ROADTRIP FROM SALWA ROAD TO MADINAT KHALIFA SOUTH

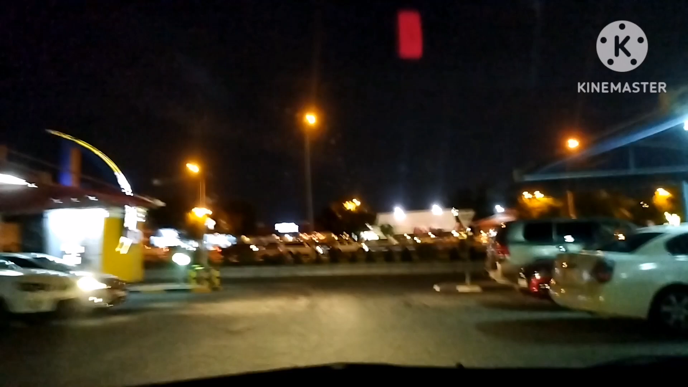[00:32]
So dito tayo, kaliwa. And then turn right. Ayan. Stop. Ha?
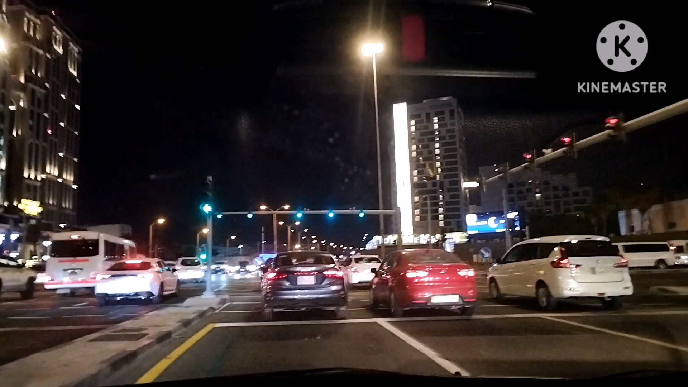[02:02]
Alsad area na ba ito? Hindi pa na ito, pang Alsad. Alsad na ito. Ah, baka yung left side Alsad. Yung right side bin Mahamud nyo.